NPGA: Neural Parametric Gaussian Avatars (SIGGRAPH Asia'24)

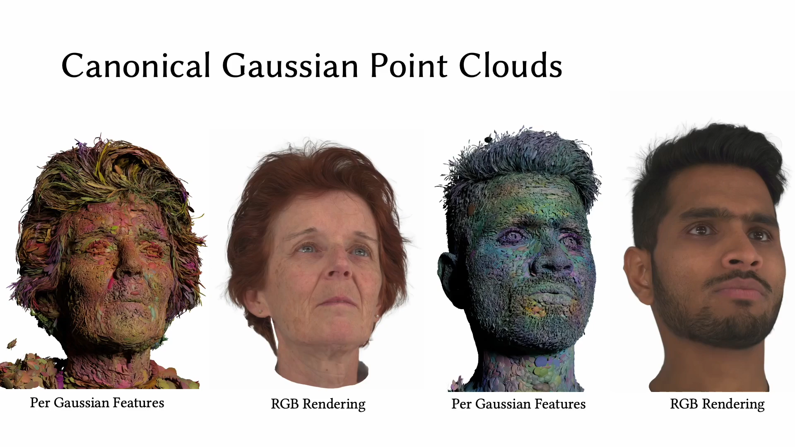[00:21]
Our avatars consist of a canonical Gaussian point cloud with latent features attached to each primitive, as visualized here.